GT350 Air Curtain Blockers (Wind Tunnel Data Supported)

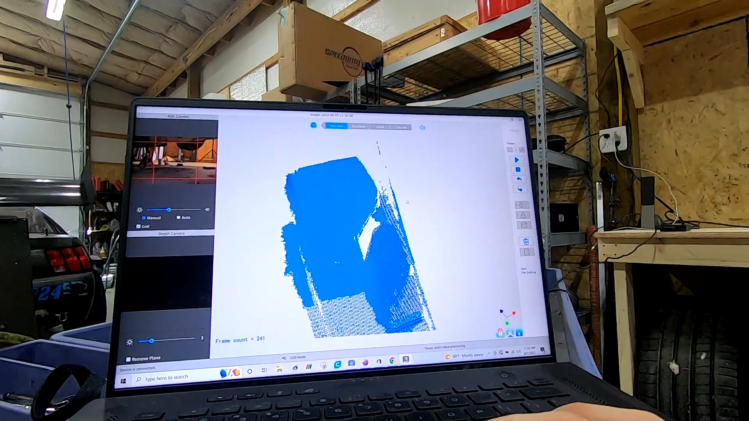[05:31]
But it does have the edge of the bumper. So that should be plenty.
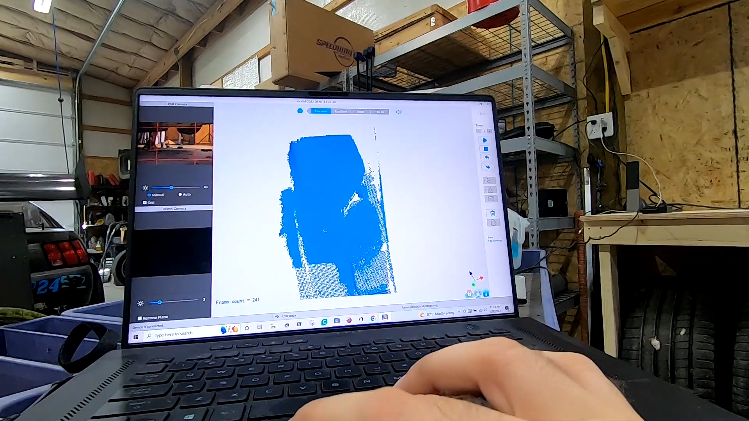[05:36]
So we're going to stop the scan. We'll fuse point cloud immediately.
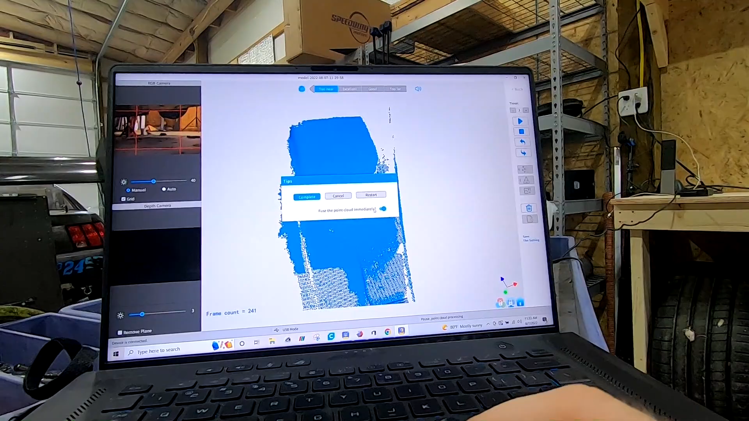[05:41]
Usually the auto settings are plenty good enough for me. All right. So fusing is complete. OK, yes, that's plenty enough to work with.
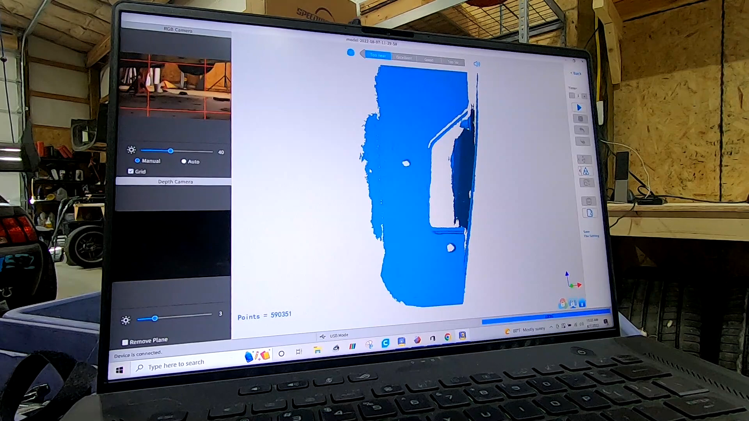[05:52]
OK, so there's the edge of the bumper. You know, we got plenty of perimeter of where we're going to make our part. And then very last thing is you want to turn it into a mesh over here.
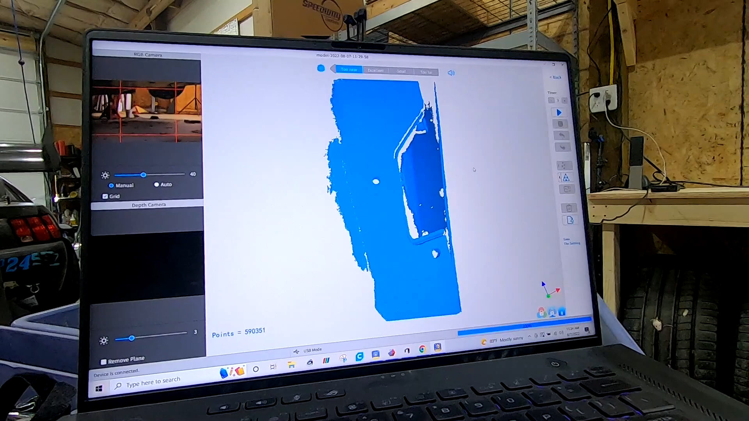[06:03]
All right. So there you go. There is our 3D
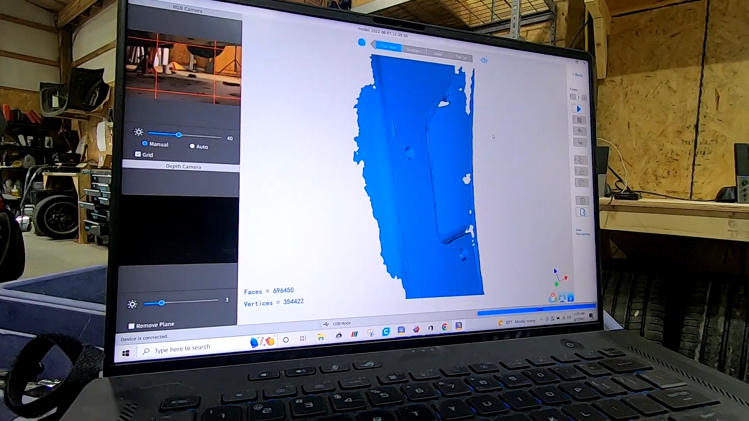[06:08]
part to build off of. All right, guys. So there you go. Scanning is actually done. It was that simple for this little tiny area.
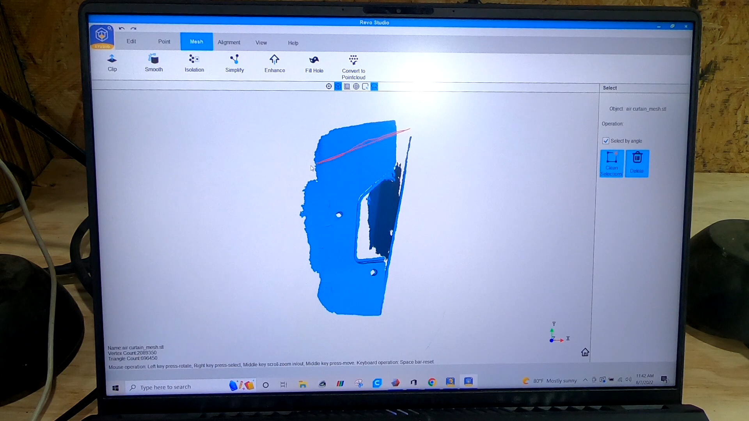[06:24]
All right. And here we are in Revo Studio. Very quickly, I'm just going to kind of cut out some junk I don't need. It'll just make the file a little bit smaller.